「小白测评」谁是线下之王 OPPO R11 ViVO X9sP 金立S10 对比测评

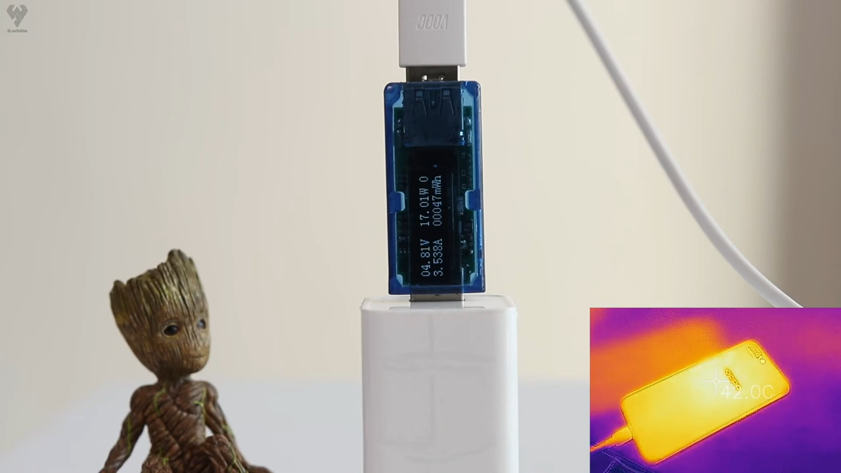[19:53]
呢机身温度呢比上面两家呢也高了不少最高温度呢是达到了42度但是充电速度是非常快